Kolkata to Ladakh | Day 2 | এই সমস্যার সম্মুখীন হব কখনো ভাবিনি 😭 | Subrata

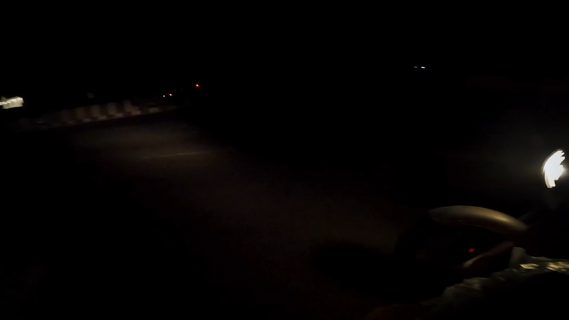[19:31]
চলো এ হচ্ছে গাড়ি, অনেক খাটি যে হয় আজকে মোটামুটি, এখন বিশুদ্ধ চালাবে, দেখা যাক। চলো অনেক খাটিয়েছে ভাই, আমি ভেবেছিলাম যে টায়ারটা চেঞ্জ করে নিয়ে আসি, টায়ারটা চেঞ্জ না করে ভুল হয়ে গেল।
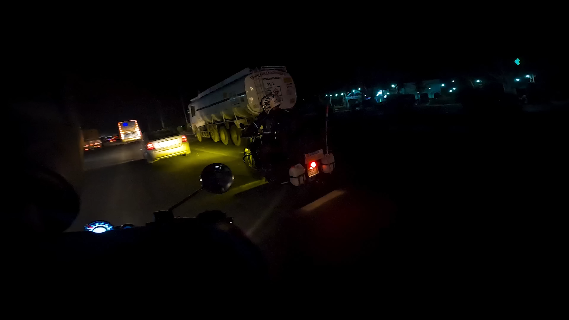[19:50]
ঠিক আছে ভাই লাইটগুলো জোর দেখো সেরা, চলো একবারে তোমাদের সঙ্গে রুমে দেখা হবে, ঠিক আছে।